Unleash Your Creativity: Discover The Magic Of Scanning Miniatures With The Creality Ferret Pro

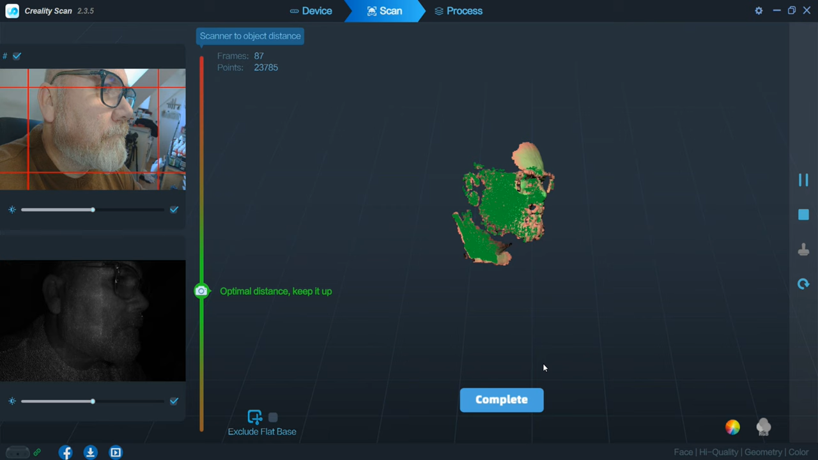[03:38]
And it is then obviously a case of just moving the scanner a little bit away or a little bit nearer.
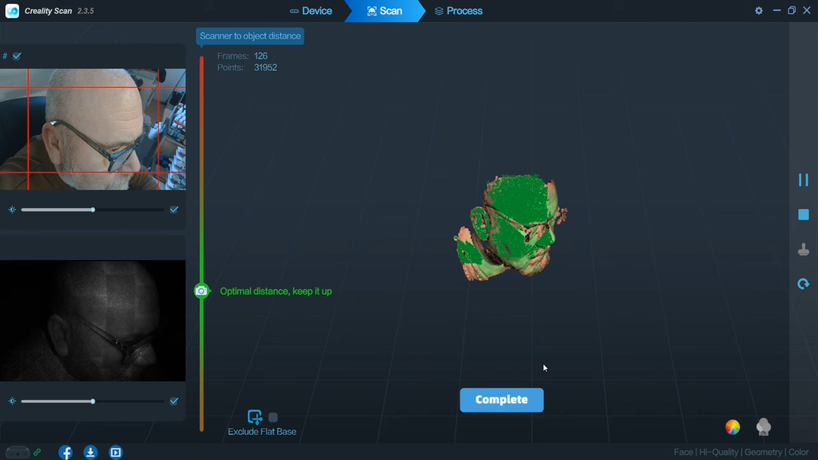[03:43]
So as you can see, on the screen, the idea is you want to try and get it to go green.
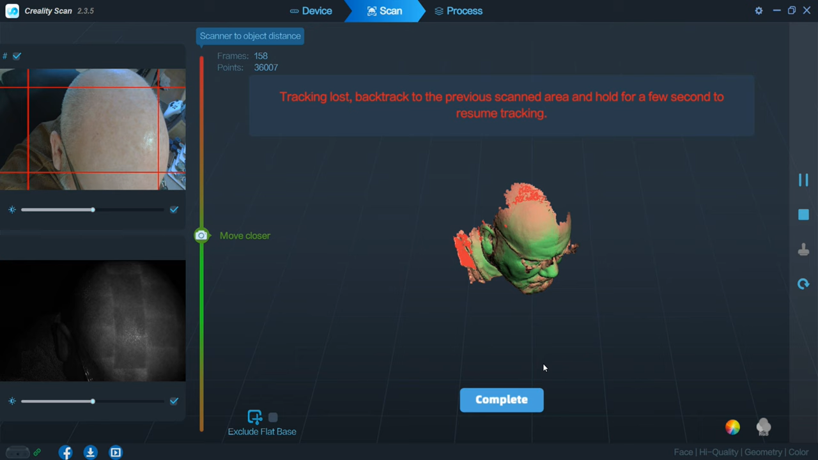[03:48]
When it goes green, it means it's scanning. And as you can see there, any red bits are bits it hasn't scanned.
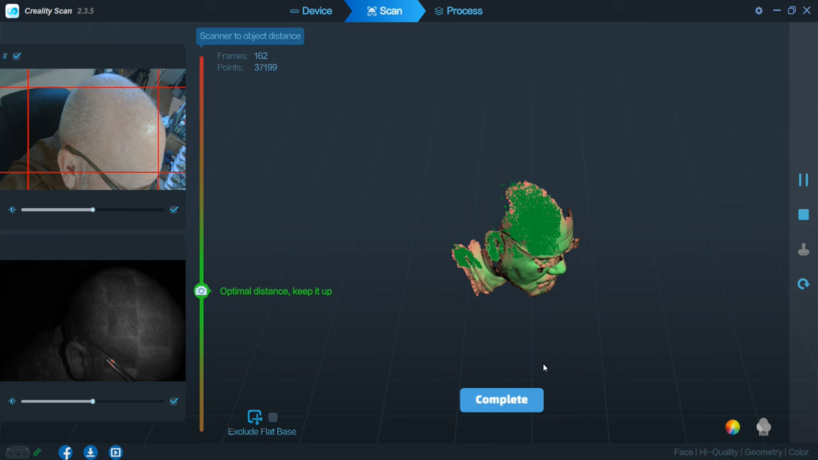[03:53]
Occasionally, if you go too quick, it will lose you. So you have to sort of stop, retrace your steps, and then carry on.
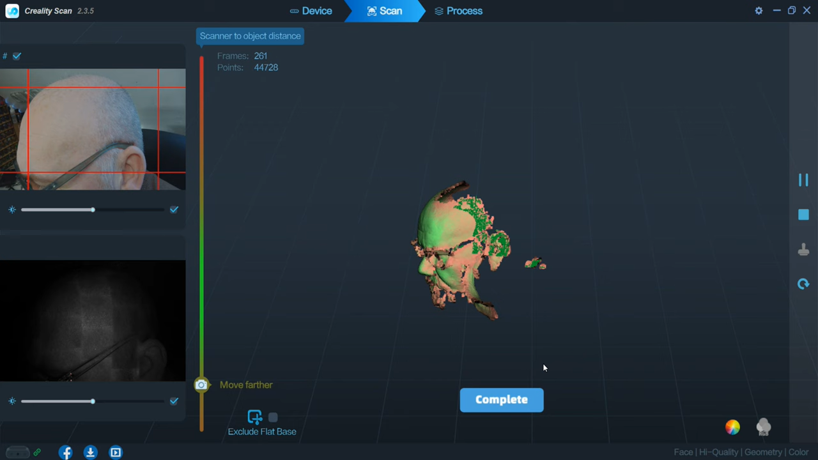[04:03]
So doing this, yeah, you really do need someone else. Because, well, it's difficult to sort of position the camera all the way around your head. And obviously, I'm trying to keep still. Because if you do move, then that's where you're going to have problems.
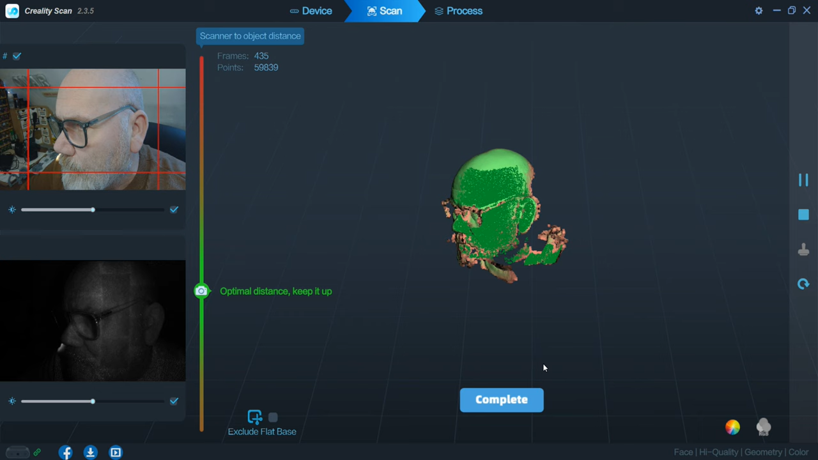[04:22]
I went round and round and round. And I say, this is my serious look.
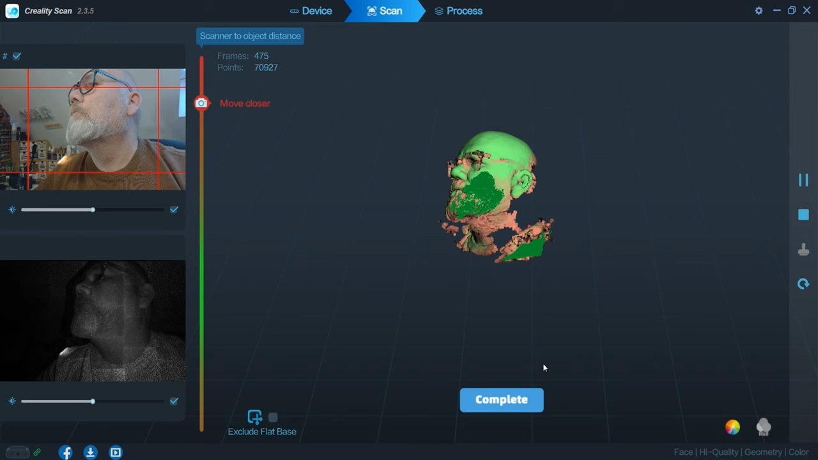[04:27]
Yeah, trying to get under the chin there, not get all my chins in.
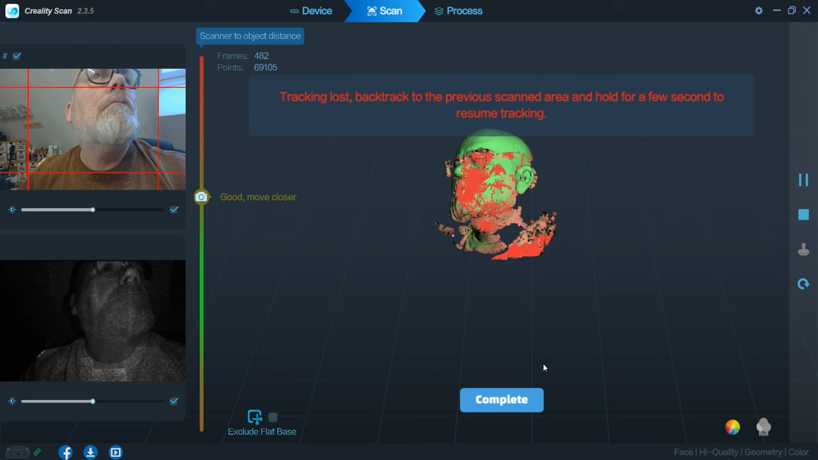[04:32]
As you can see on the screen, yeah, it did have problems doing this. Because, well, I'm trying to do it on my own.
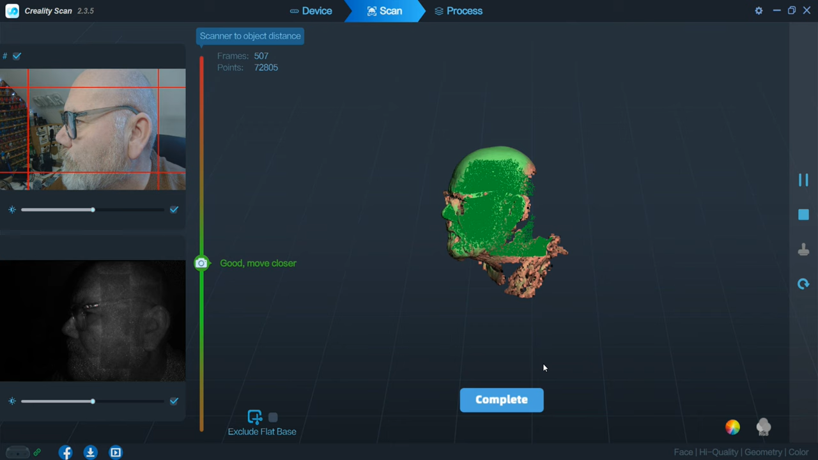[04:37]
So next time, it will be a case of phone a friend and go with that. But I did get something coming out.
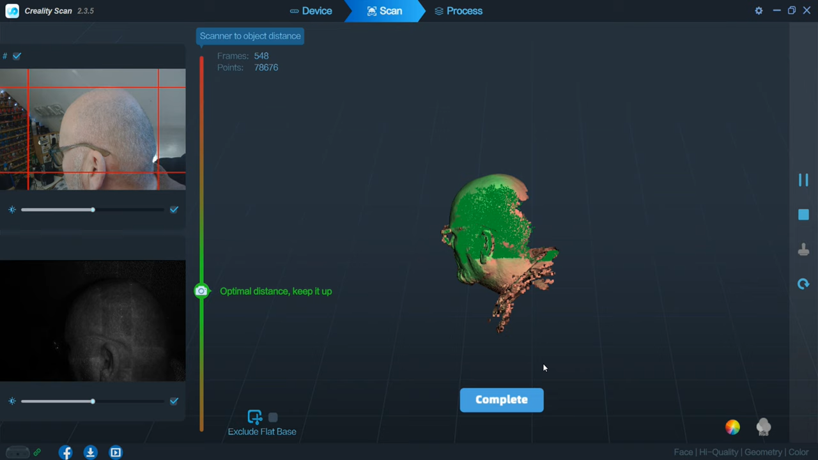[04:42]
And bear in mind, guys, this is the first time I've used this scanner. I didn't do any sort of like pre-tests or messing about prior to me filming.
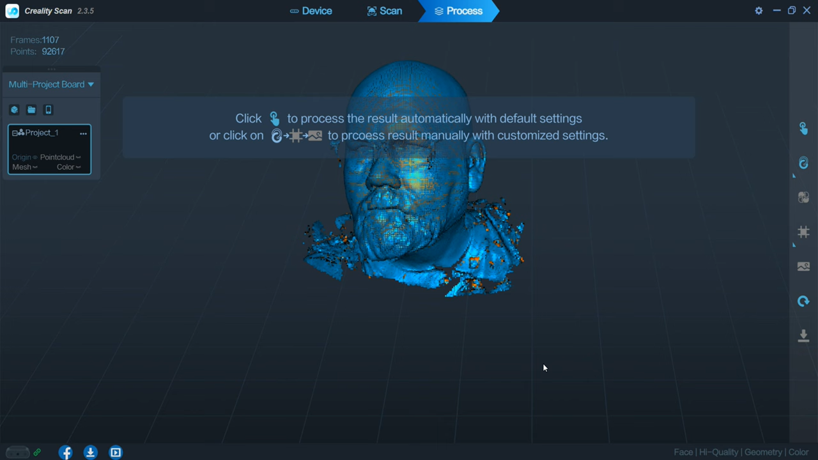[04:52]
I've just gone straight in, filmed this, me using it straight out of the box. As well, that's the kind of reviews that I will do. So when you do see me reviewing stuff, yeah, it might not be so polished, because it is just a guy in his living room messing about with stuff. So I will mention now, guys, this video is sponsored by Creality. But like everything I do on this channel, everything I say, it's all my own words. If something works, I'll tell you it works. If it doesn't work, I'm going to keep them bits in and let you know why it didn't work.
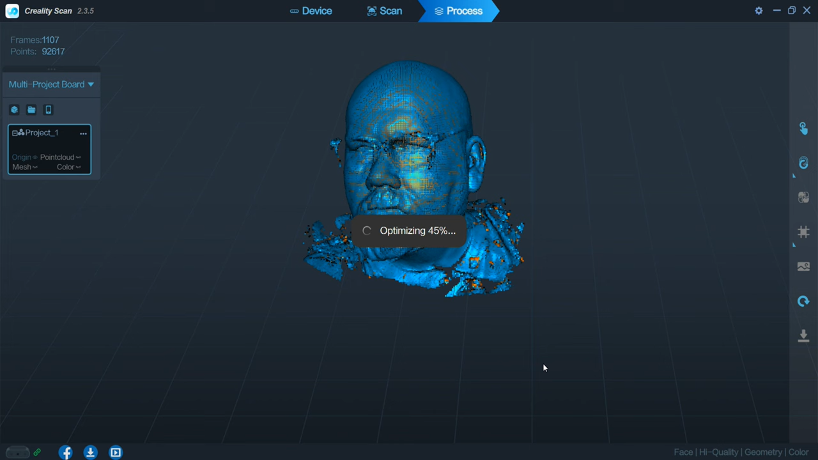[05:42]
So it does take a little while to do this little bit. Again, it might go a lot quicker if you've got a newer machine. But yeah, my poor old thing, it didn't struggle. It just went slow. And when it did finish, this is what we were left with. Yeah, slightly freaky, because obviously this does do colour mapping as well. So it scans the item, scans obviously the colour, and then it wraps that around it. As you can see, I've got a bit of a hole in the head.
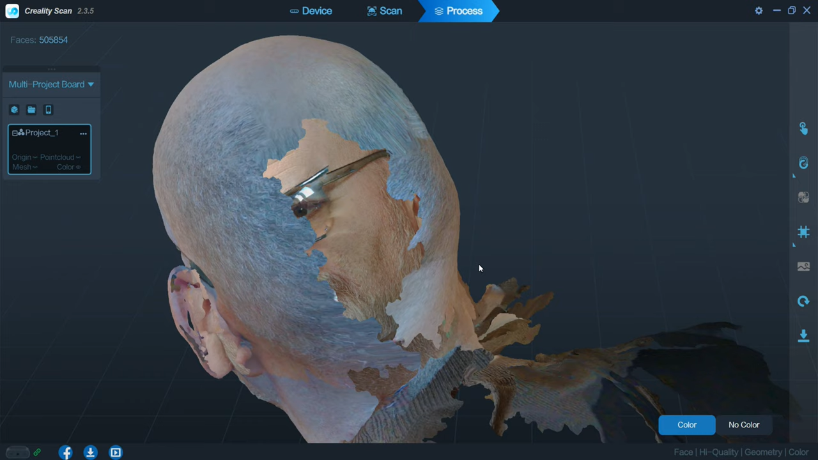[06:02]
Well, this feels really weird. It's like looking at the inside of my face.
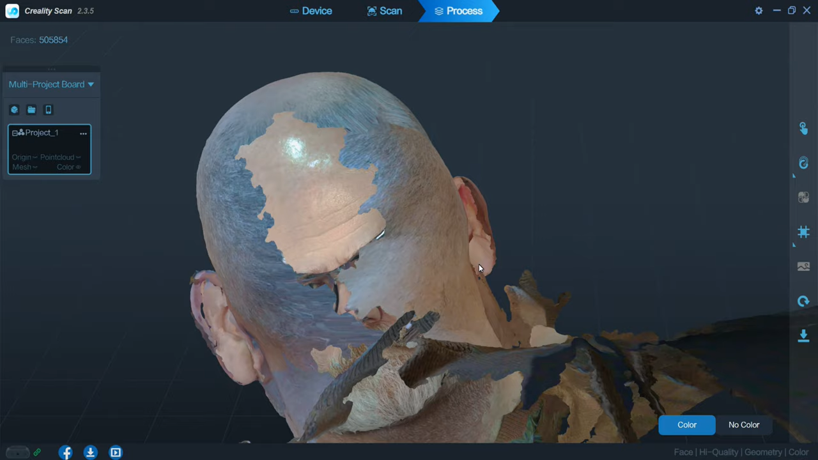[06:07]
Yeah, again, obviously doing it on my own. I couldn't quite get around the back. Glasses.
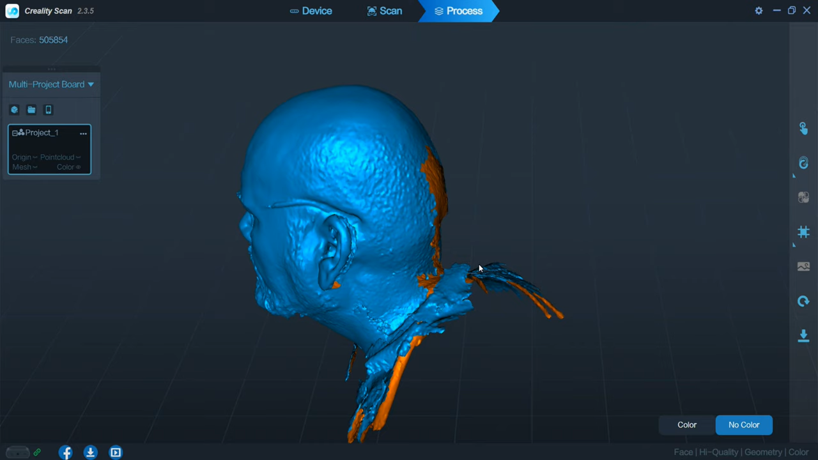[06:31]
Yeah, the bits it has scanned in, yeah, I think it's done a pretty good job.
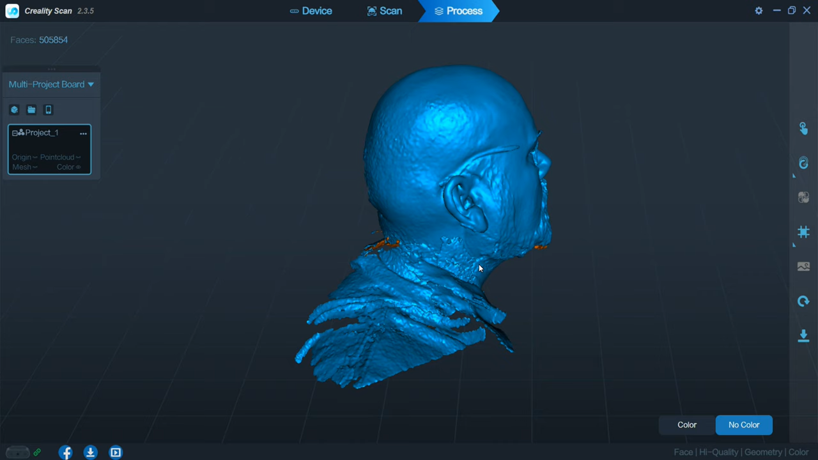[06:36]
I'd say, if I had someone else with me holding the scanner, they would have been able to go around my head a whole lot easier.
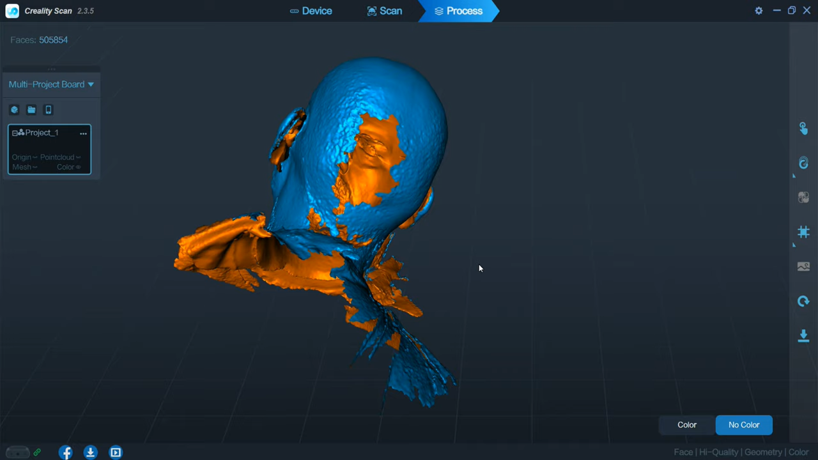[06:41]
There probably wouldn't have been the hole in the back of my head, or the bits near the ears. Again, another area that needs to obviously be scanned in fully.